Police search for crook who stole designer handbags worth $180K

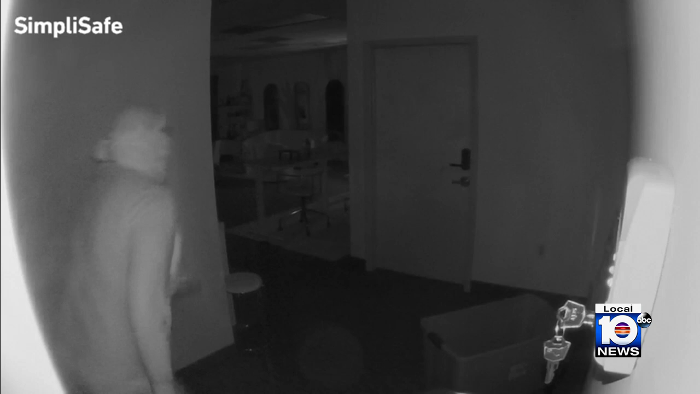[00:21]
Cameras are rolling as this mass thief headed straight for the storage room with a big bin Saturday night, kicking in the door and then stuffing as many luxury bags as he could. Mostly Chanel, two of the bags taken are worth nearly $10,000 each,
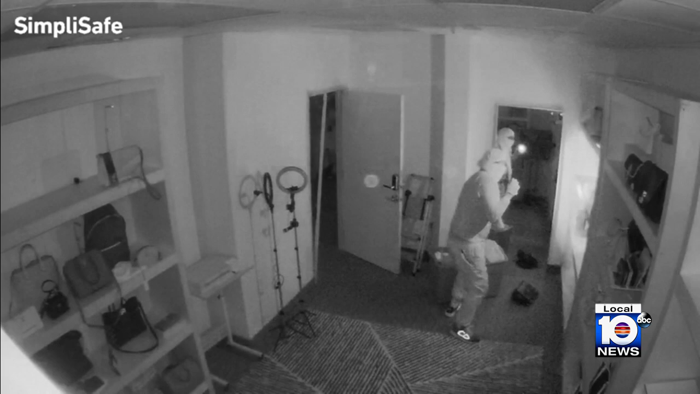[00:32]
and that wasn't even the most expensive bag stolen.
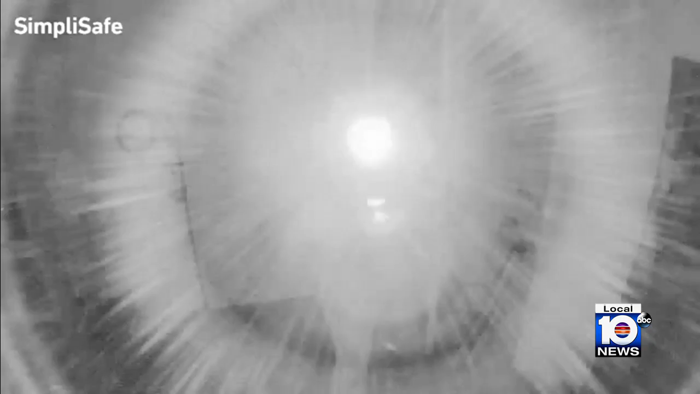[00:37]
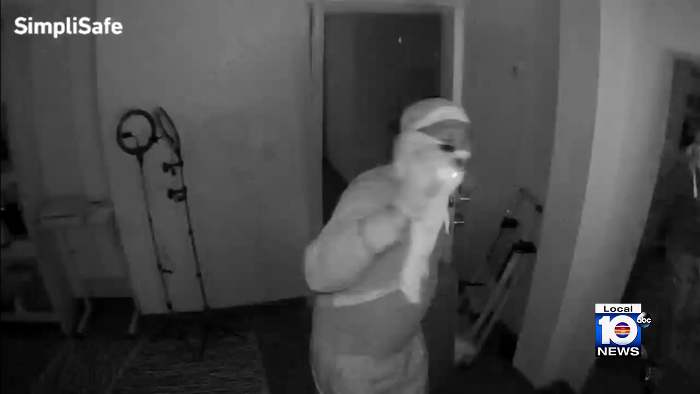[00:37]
Another angle shows the crook holding up a flashlight as he rummaged the shelves, giving the camera a pretty good look at his face. There he is right there.
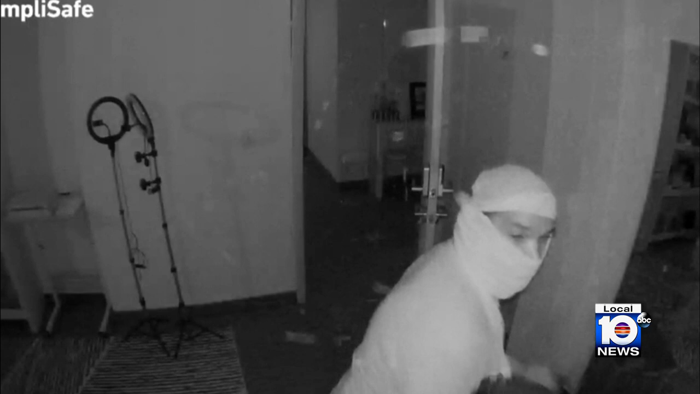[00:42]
Also stolen several Christian Dior bags and four Hermes bags, including one that was selling for about $25,000, probably a Kelly bag.